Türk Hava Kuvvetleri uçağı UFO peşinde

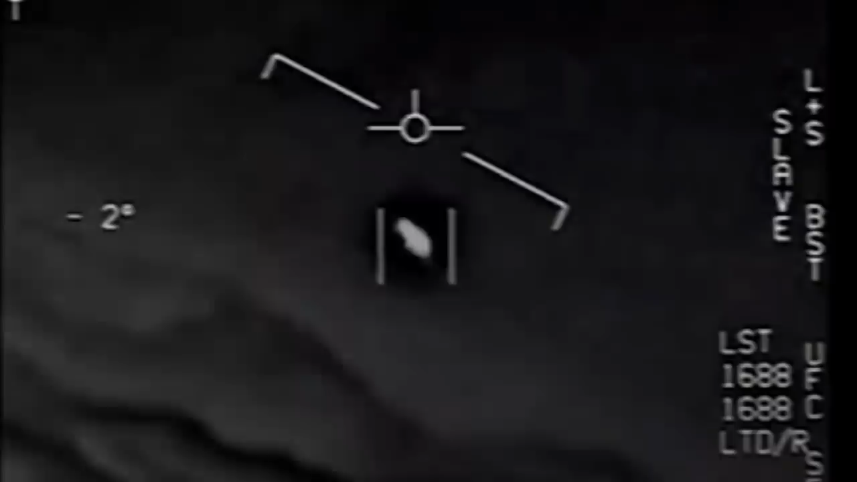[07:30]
Geçtiğimiz yılda da Amerikan Savunma Bakanlığı Pentagon savaş uçaklarının Head-Up Display yani başüstü ekranlarındaki bu ekrana bakarak pilot uçuşunu gerçekleştirir. Havada iddalaşlarında karşısındaki uçağı buradan işte radar kilidi atar veya füzeyle ilgili kilidini atar takip eder. Buradaki Head-Up Display başüstü gösterge görüntülerinin bir kısmını kamuoyuyla paylaşmıştı.
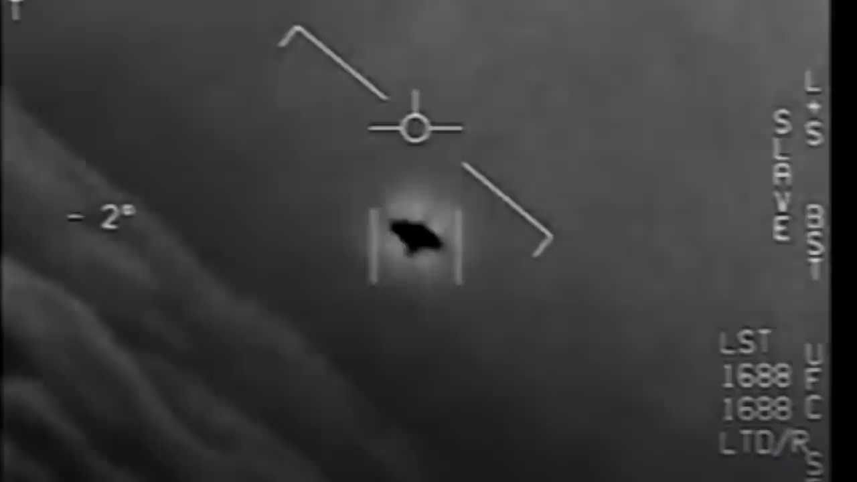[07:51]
Burada da çok hızlı uçan çok farklı cisimler pilotlar tarafından kovalanıyor ama bir şekilde bu cisimleri yakalamak mümkün olmuyordu.